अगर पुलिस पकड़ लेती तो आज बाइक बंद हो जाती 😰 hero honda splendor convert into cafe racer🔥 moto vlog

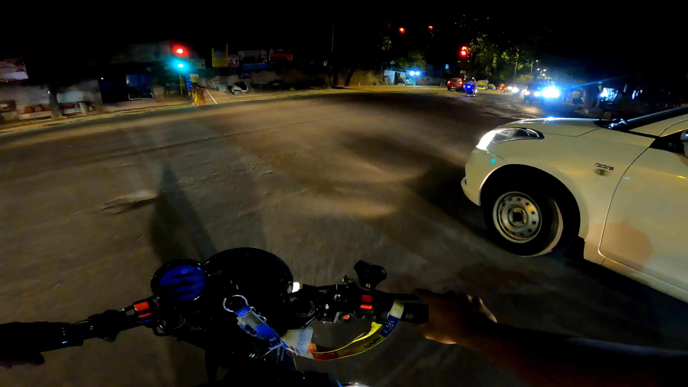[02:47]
कार वाला भी दिख रहा है मिरर में, पीछे वाले साइड मिरर से अपने, एक छोटा सा सर्किट ले लो, अरे रुक जाओ भाई साहब। ओ बेटे अब स्पीडोमीटर की लाइट ही नहीं आ रही, लेकिन चल रही है बाइक 50 के शुरू पे। ओ अच्छा एक बात है, छोटी है ना बाइक ये, तो इसमें गड्ढे वड्ढे इतने पता नहीं चल रहे
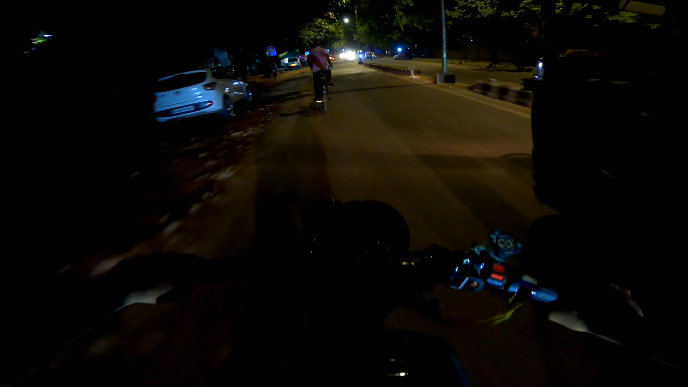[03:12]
क्योंकि पोजीशन ऐसी बनी हुई है कि एकदम मामला एकदम ओके बैठा रहता है इस पर। ये देखो ये
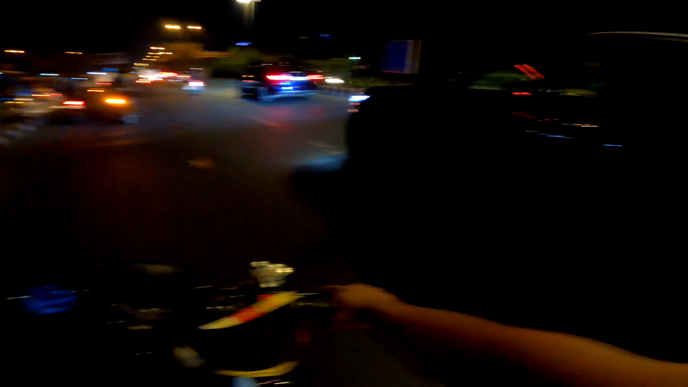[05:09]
ओए होए बगल में मेरे GT जा रही है BMW की क्लास,
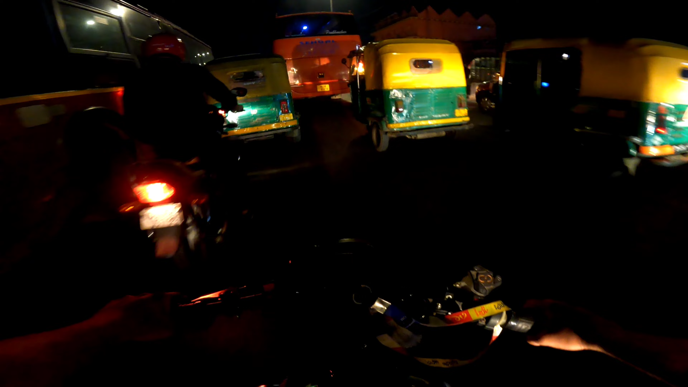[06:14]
छोटी छोटी जगह से निकल रहा हूँ मैं आराम से जू जू करके।
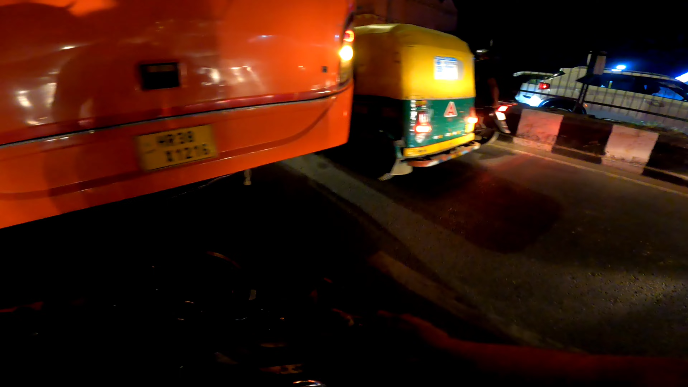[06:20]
काफ़ी लंबा राउंड ले लिया मैं, काफ़ी आगे आ चुका हूँ घर से भाई अपने, जमकर ऐसा लिया था पूरा बाहर में नहीं आ गया।